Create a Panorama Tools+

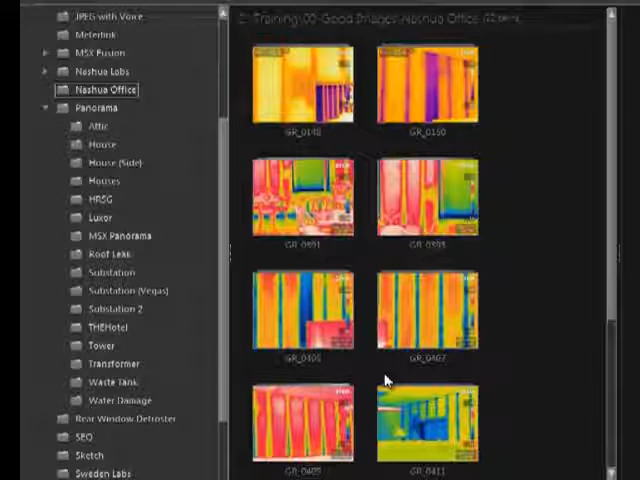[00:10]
The first step is to select a folder in your image library containing some images that you would like to assemble.
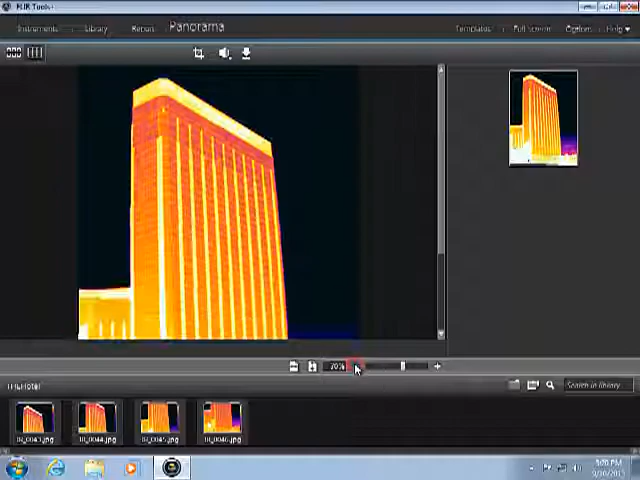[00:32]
You can adjust the magnification, and there are some adjustments here for cropping and perspective correction.
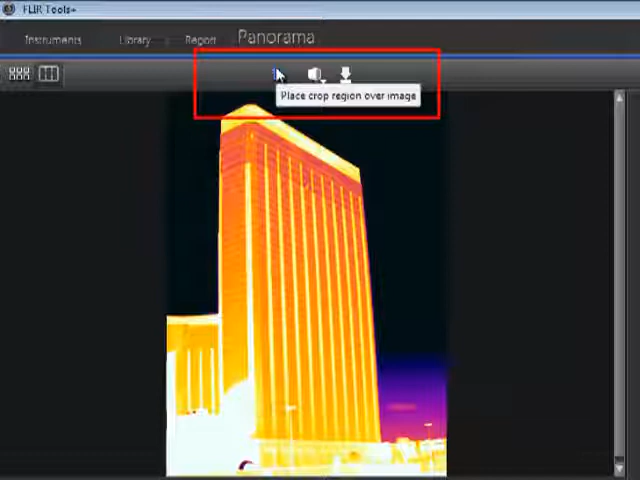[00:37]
Click here to save the Panorama image into your FLIR Tools library.
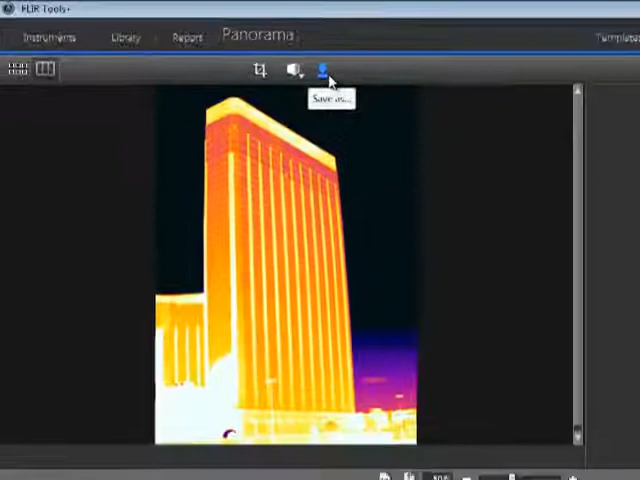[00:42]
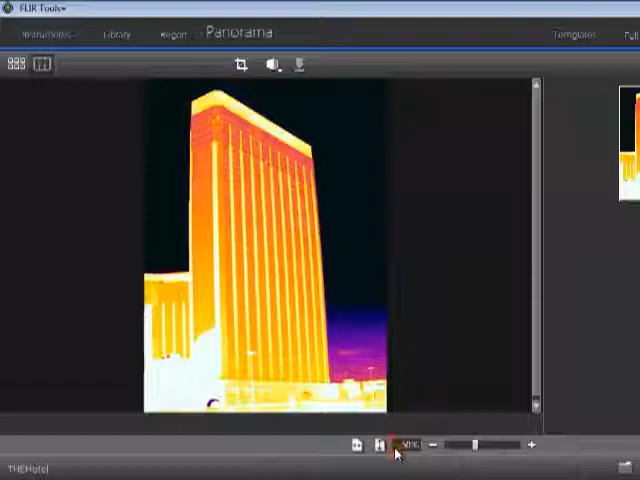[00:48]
Now you can double-click on the image to perform more detailed analysis.
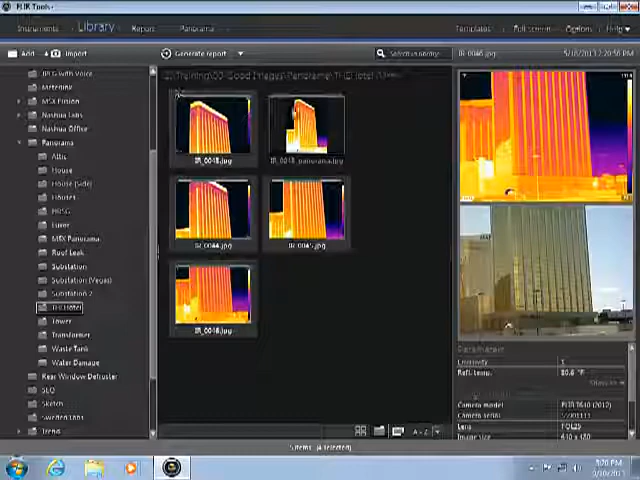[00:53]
The original images were stored using a camera with Fusion Mode enabled.
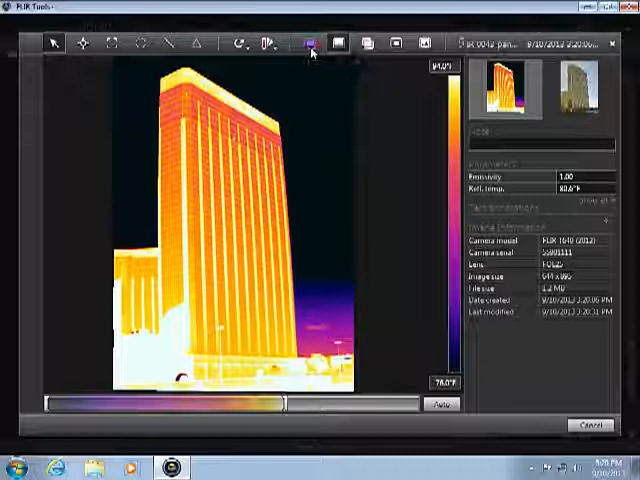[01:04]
On screen: scale bottom 76.0°F
Panorama retains this functionality, allowing you to toggle between the various Fusion Modes using these buttons. Panorama image in FLIR Tools.
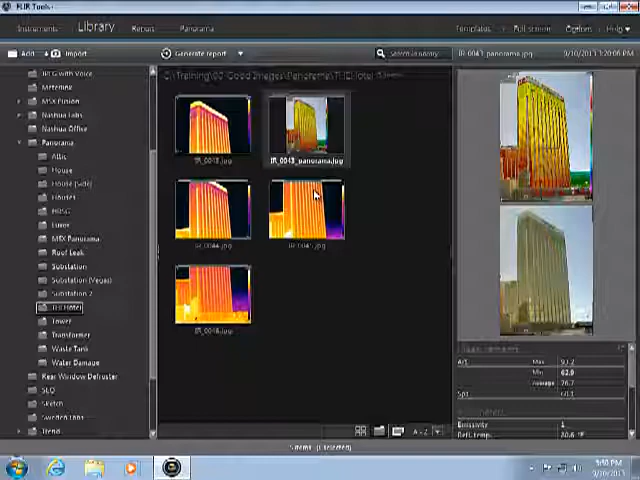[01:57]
Notice how the photo is extracted from the Fusion image for use in the report.
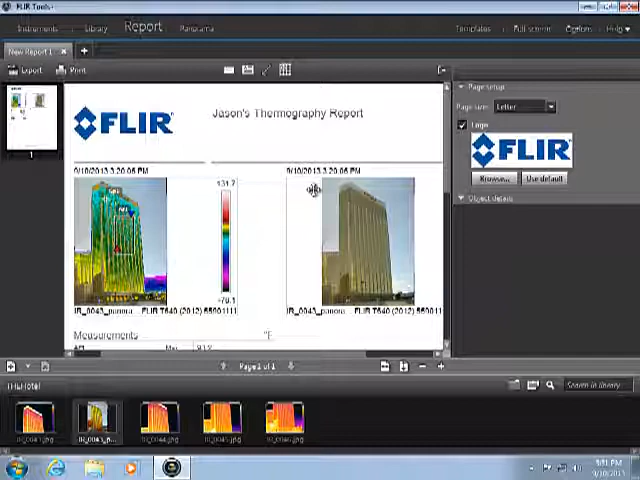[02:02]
This folder contains images from several different houses that I would like to assemble.
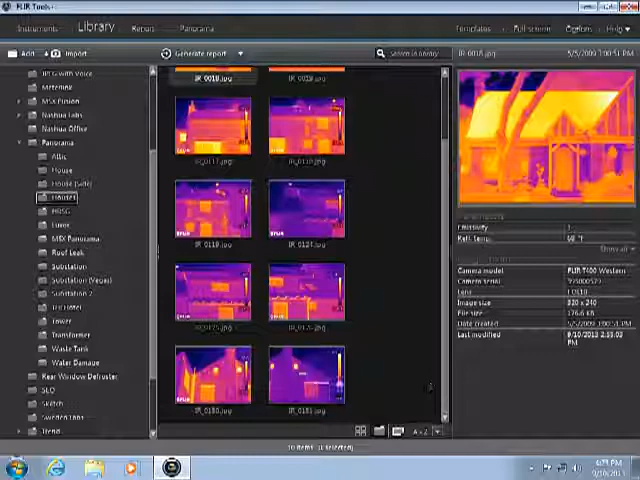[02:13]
If I select all of these images and combine them, the software will automatically sort out which images go together, and the result is four different panorama images. Now I can edit the individual images, crop and adjust them if needed, and then save them to the image library for further analysis and for use in inspection reports.
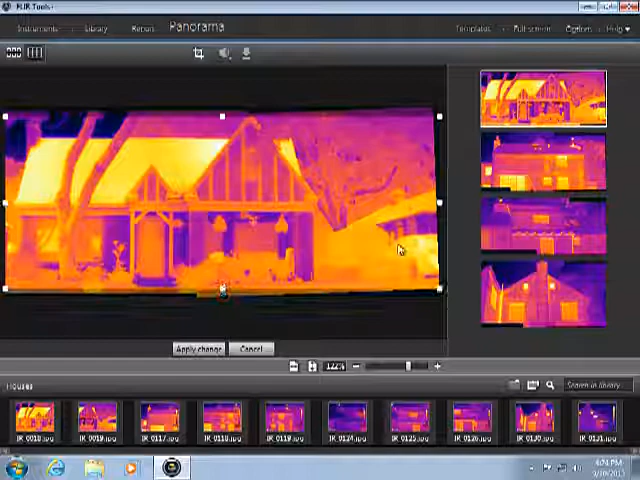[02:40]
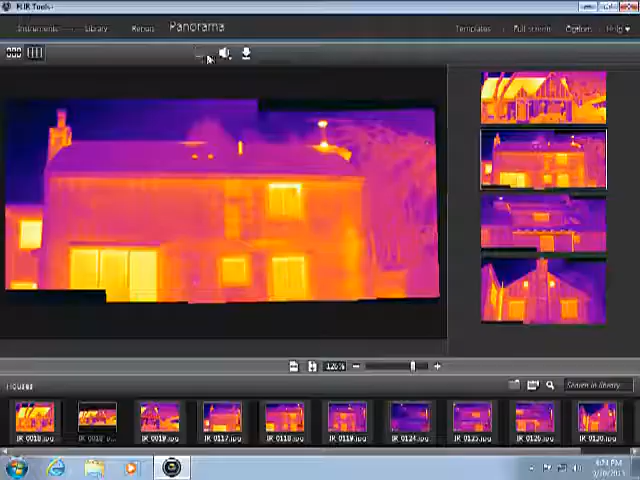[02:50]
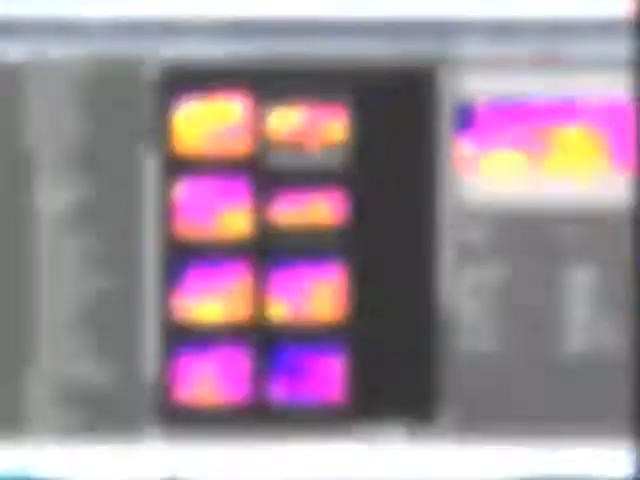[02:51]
From the image library, I can double-click on the new panorama images to analyze them, save changes, and create a new Word or PDF inspection report.